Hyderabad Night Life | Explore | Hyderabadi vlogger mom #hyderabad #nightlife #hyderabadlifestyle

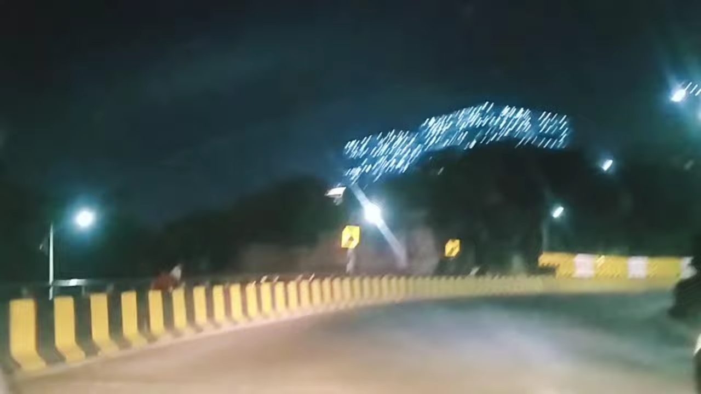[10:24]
और ना उधर लगाई भी पब्लिक ब्रिज है उधर साइड में, बाजू है है, इधर है साइड में जाके ले सकते हैं।